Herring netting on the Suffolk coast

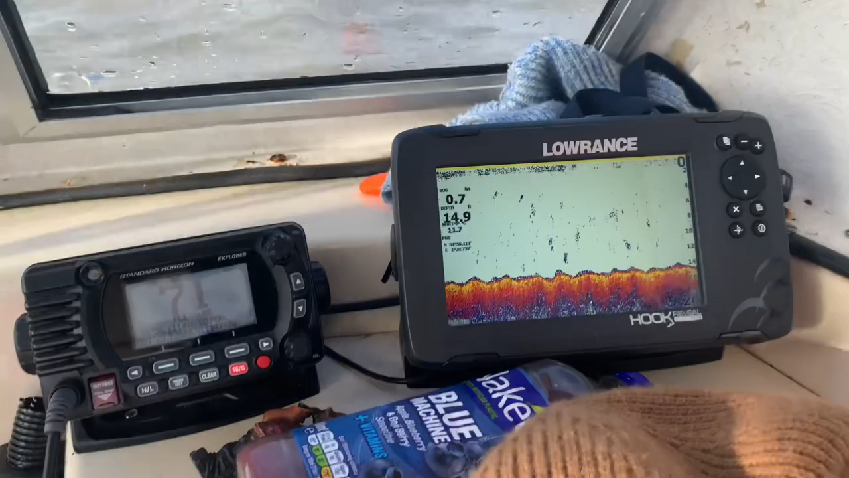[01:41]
Fingers crossed some of those will be herring, if not all of them.